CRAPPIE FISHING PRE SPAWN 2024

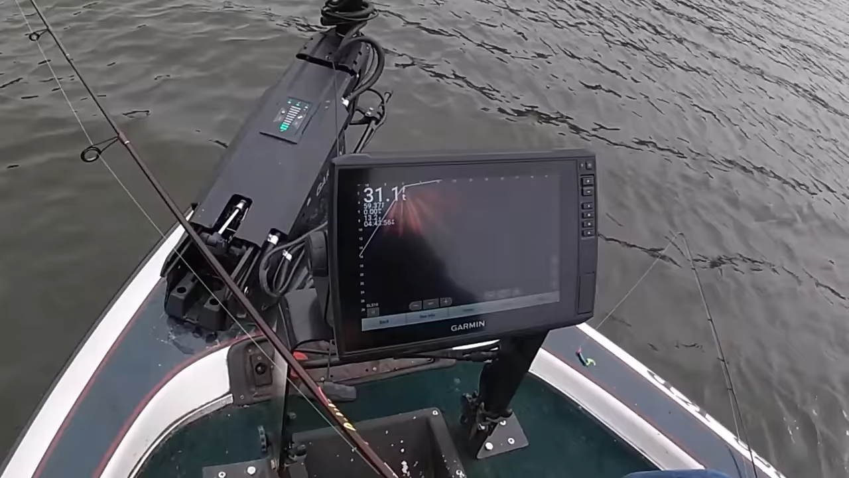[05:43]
Or the head color. That one there chased it. 30 feet to grab it. Look at them crappie piled up right there. 45 feet out.
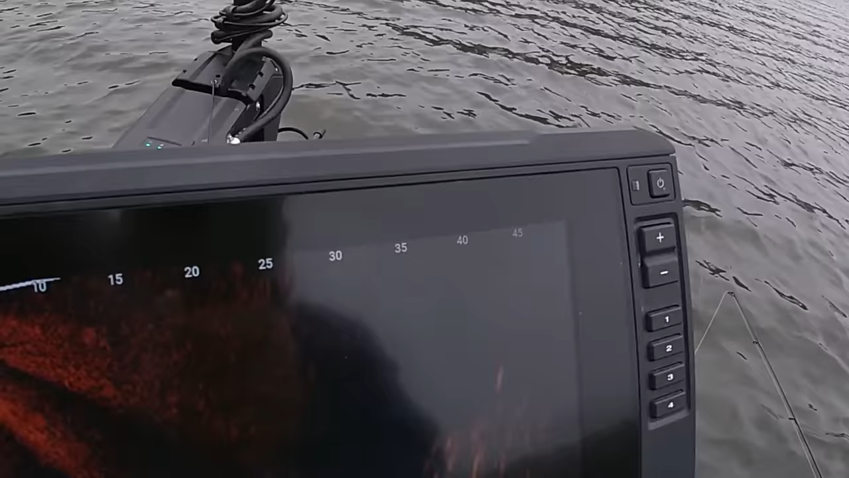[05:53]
Get a little bit closer to them. All right, let me throw right there in that.
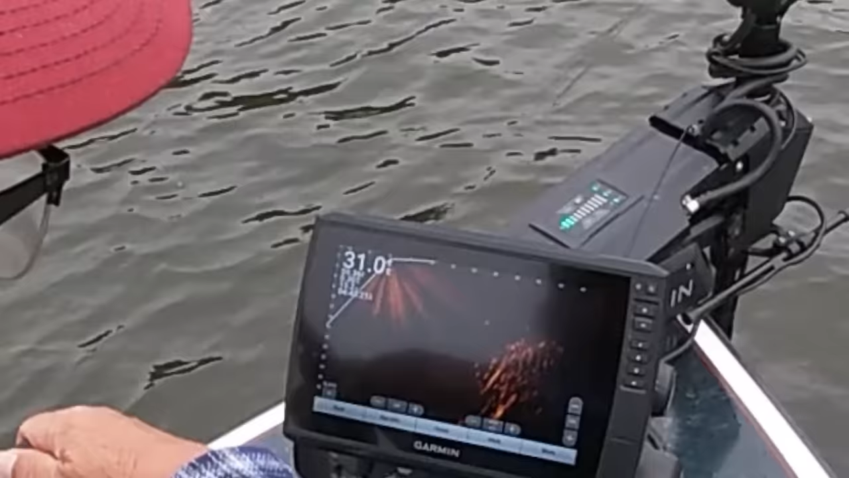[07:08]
There he is. Silver head bit too, didn't it?
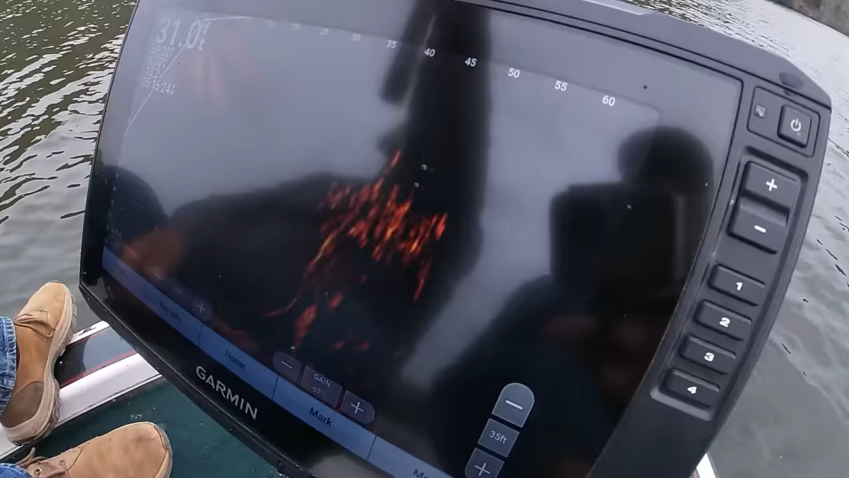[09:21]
And right there's some structure with a bunch of crappie on it. We're using, today we're using a black and blue chartreuse.
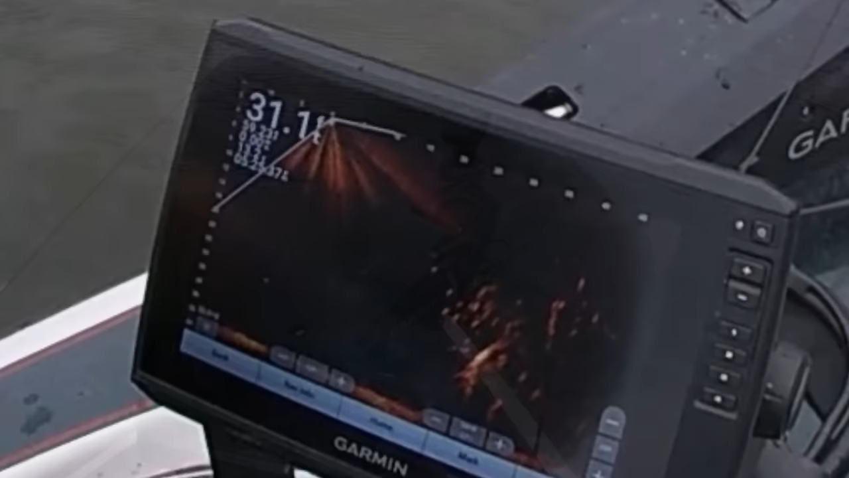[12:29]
That was two back to back. Let's see if we can get three. There my jig is. Got a fish chasing it.
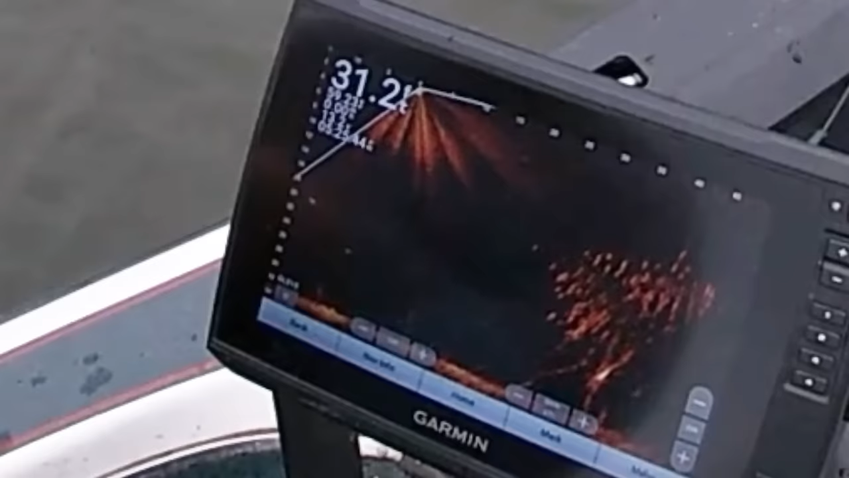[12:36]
And he don't want it. Right there on top of that tree.
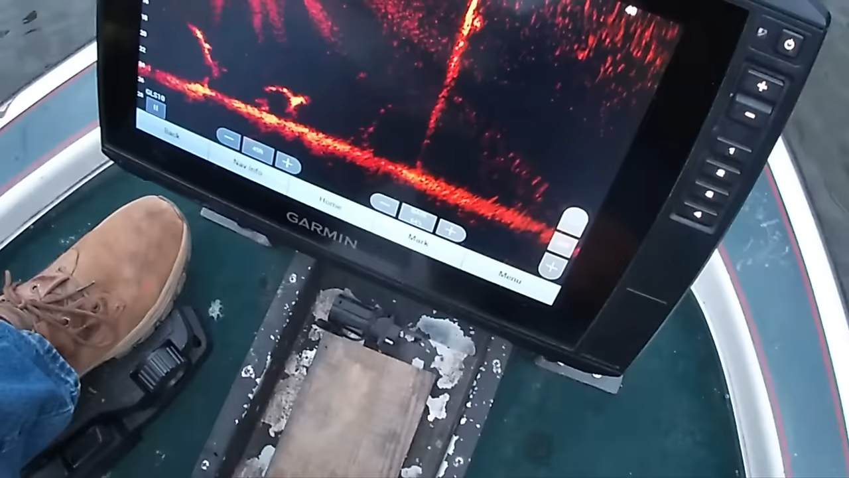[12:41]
25 feet out. 24 feet out. You staying on him?
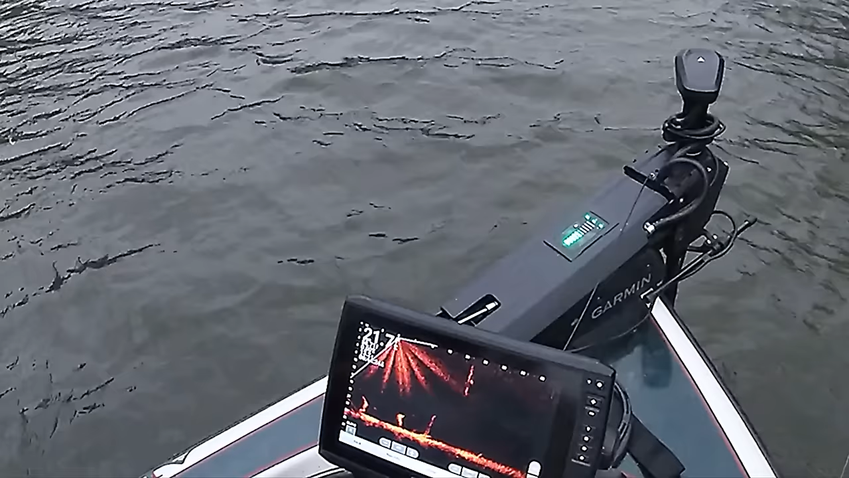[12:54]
Here he comes. Here he comes. Grab it, boy. Grab it. He's still chasing it. And he come off of it. That other one's up there. He went down. But just because you see him, don't mean that bite. He stayed there, though. Felt like a good one. Better than them others we was catching. Slab, baby.
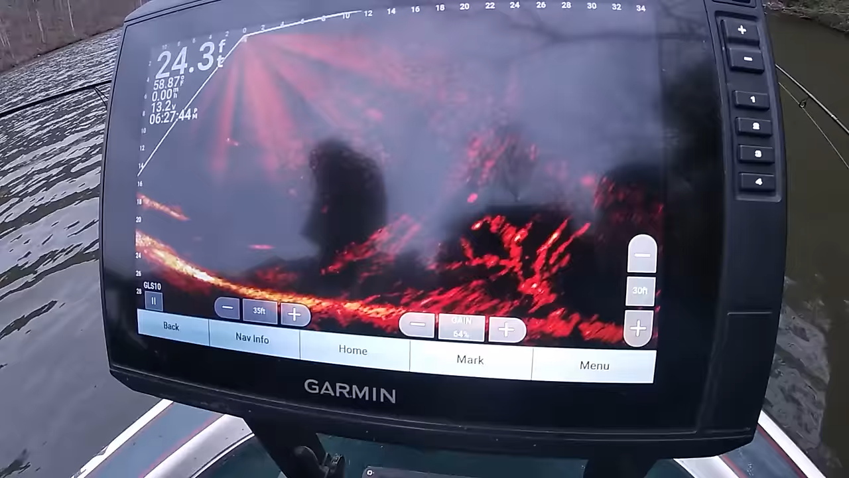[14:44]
On screen: depth 24.3 ft
That big one come after you. Look in there and get him. There's your jig. Right, there's your jig coming down. That's good when the jig's coming down the screen. Yeah. And the fish is in the screen too.
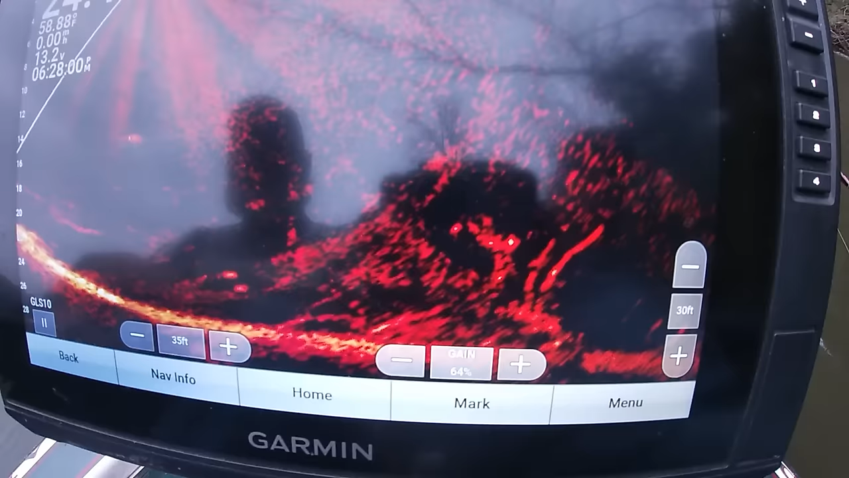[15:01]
Yeah, yeah, that's right. That's when you know you're right on them. Yep. Coming down on him right now. Okay, he got one coming.
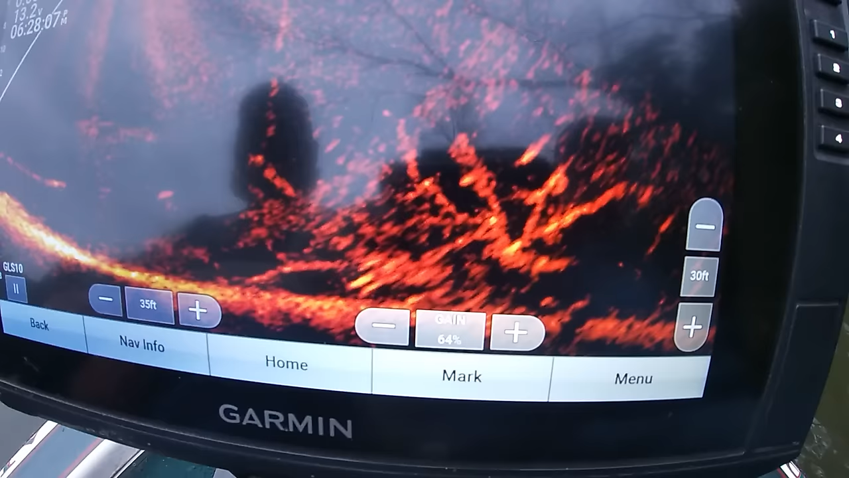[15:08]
Got him coming. That's that big one, ain't it? Oh yeah, that's that good one. Mm-hmm. Yeah. I'll let you land